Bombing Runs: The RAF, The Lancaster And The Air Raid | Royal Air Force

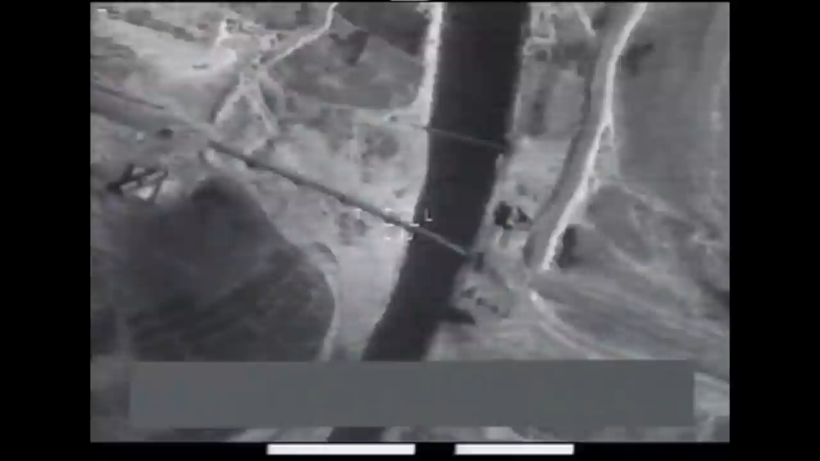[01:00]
And it can deliver a devastating blow with pinpoint accuracy.
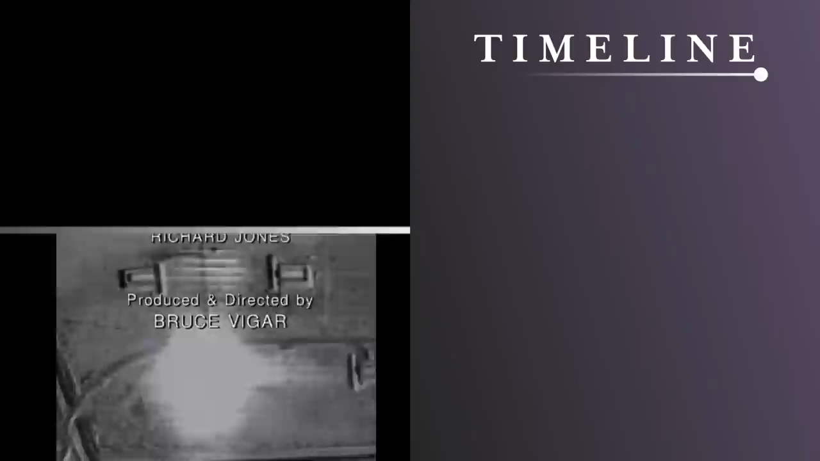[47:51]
No. Go ahead. That's a splash.